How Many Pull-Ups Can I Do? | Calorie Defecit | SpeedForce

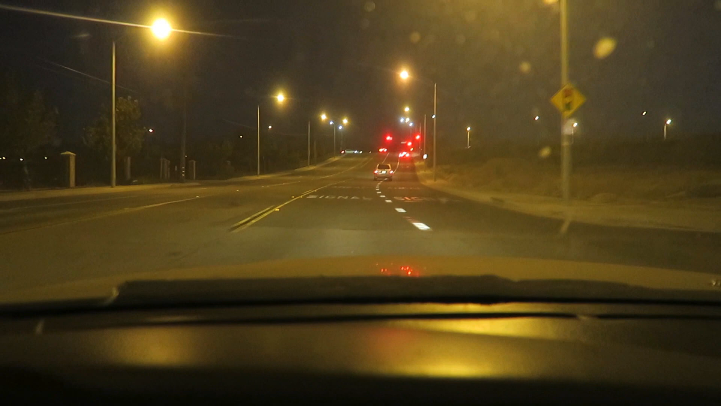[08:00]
That motherfucker right here is driving drunk or some shit. What the hell?